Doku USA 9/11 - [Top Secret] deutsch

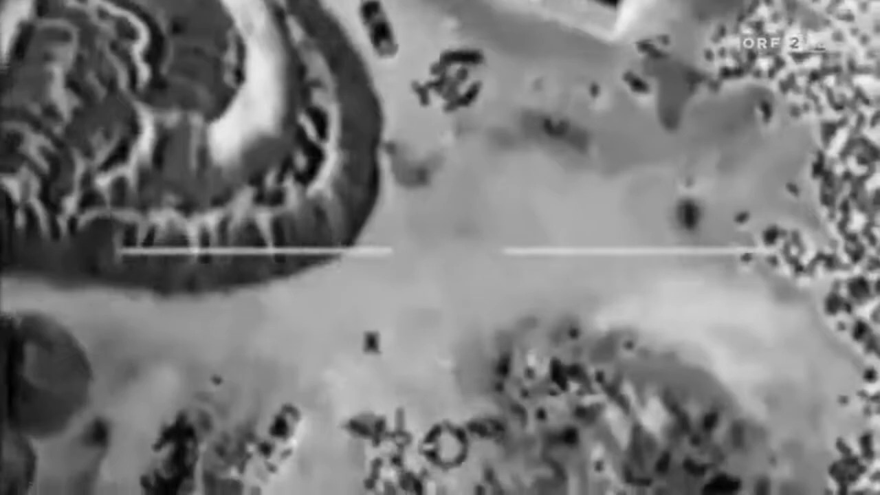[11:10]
Er sagt, in diesem SUV sitzt Ali, und ich sage, okay, gut, er schießt ihn.
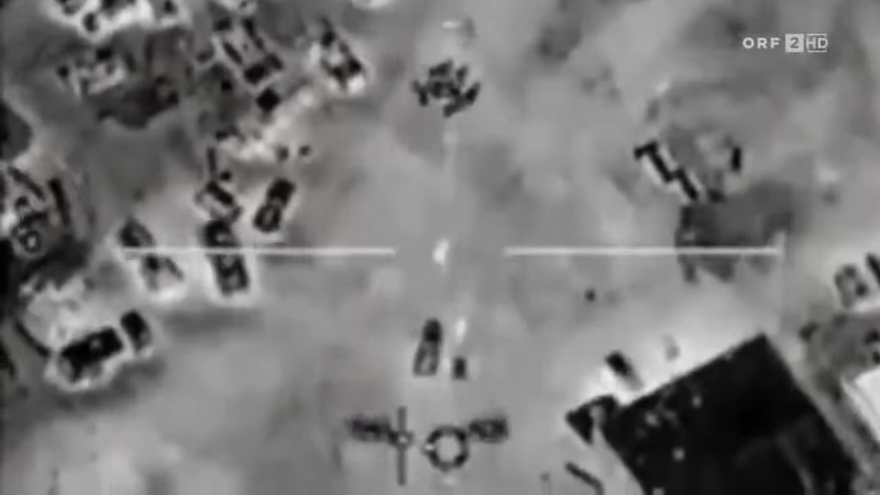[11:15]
Sie schossen.
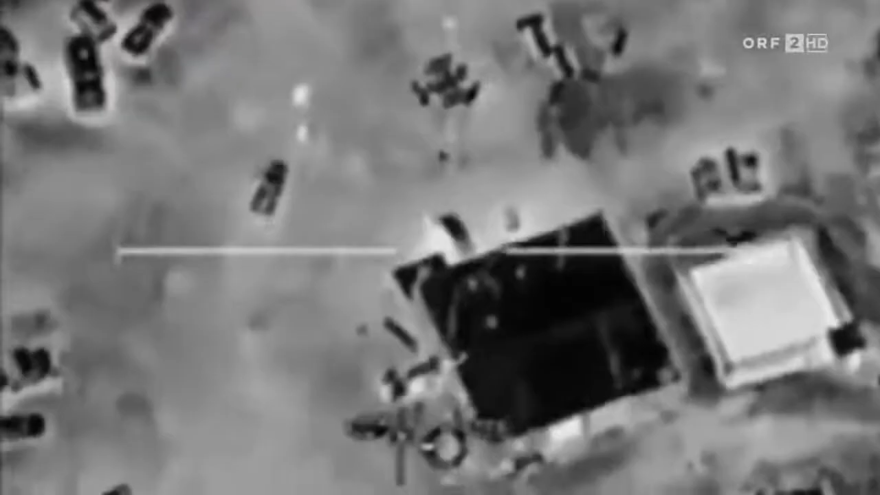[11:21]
Es war eine ziemlich gewaltige Explosion. In einem SUV hat man wenig Überlebenschancen.
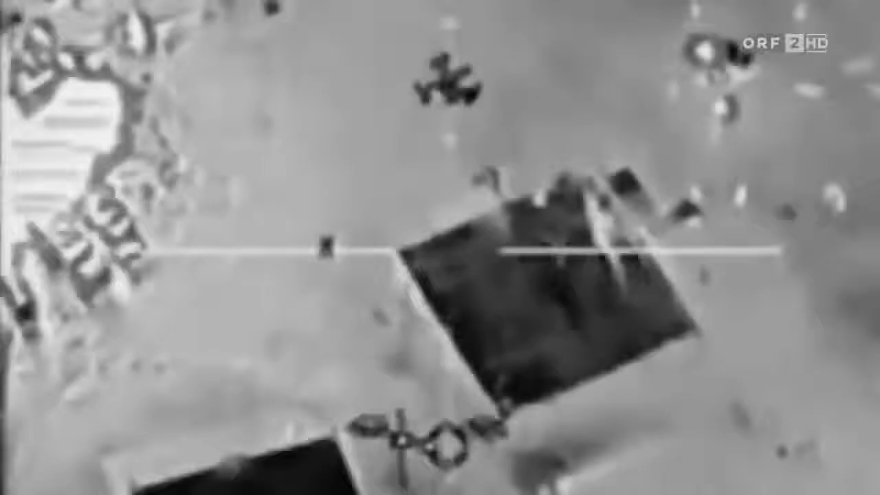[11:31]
Wir wussten, dass alle Insassen tot waren. An attack in Yemen this week killed a top Al-Qaida leader. The US government called the attack highly successful.